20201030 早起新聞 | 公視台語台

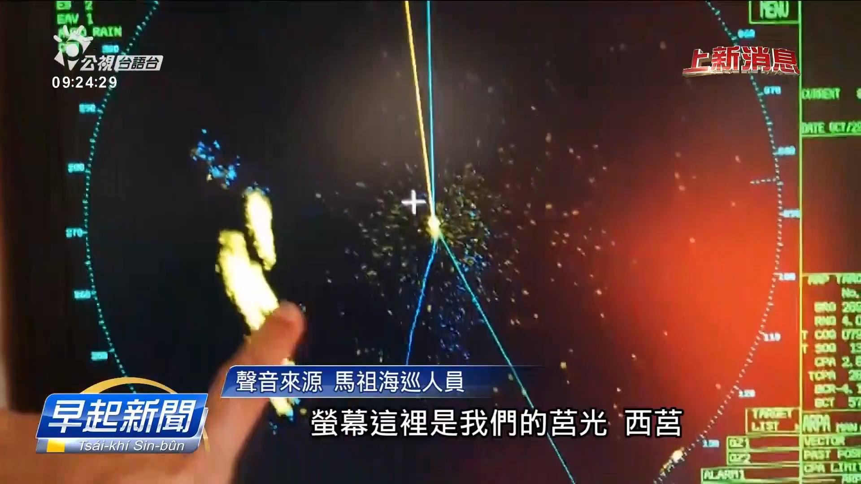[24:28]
然后这里是那雷达荧幕上面是没有任何的船只以及船团。
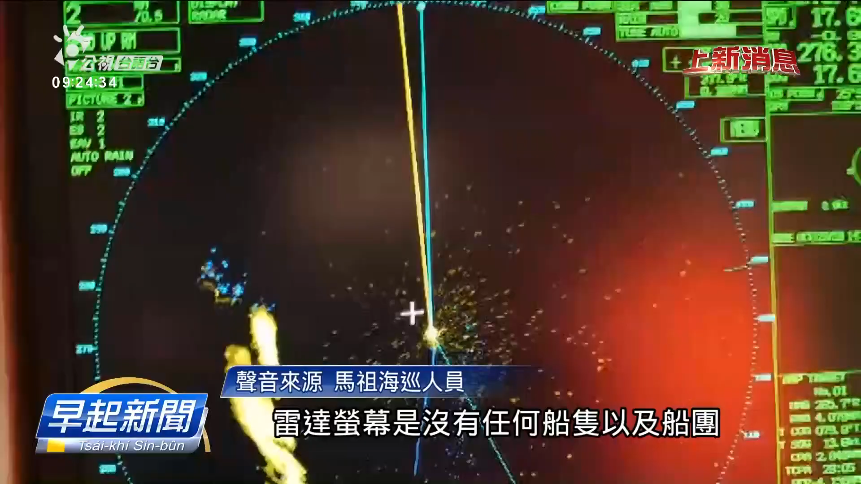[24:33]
好，这是目前的状况。那当前的海域状况由本艇的左侧到至右侧，那都没有发现任何的船只或船团。